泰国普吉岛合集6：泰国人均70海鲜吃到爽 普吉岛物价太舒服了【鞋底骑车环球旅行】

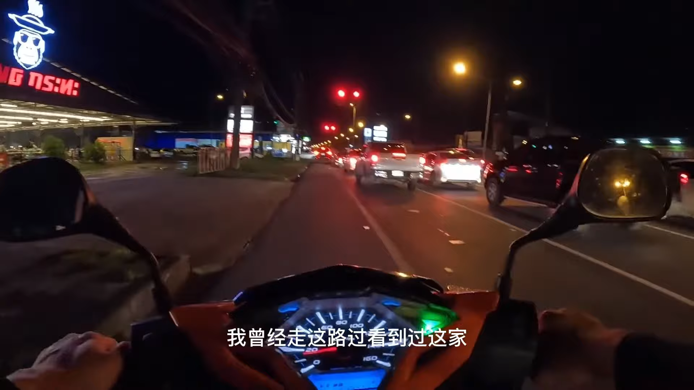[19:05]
哎，这就是我说的，我曾经走这儿路过看到过，这家特别像网红的感觉的这种餐厅，一个猴子，看到没有？我们又哎，这厂子倒大。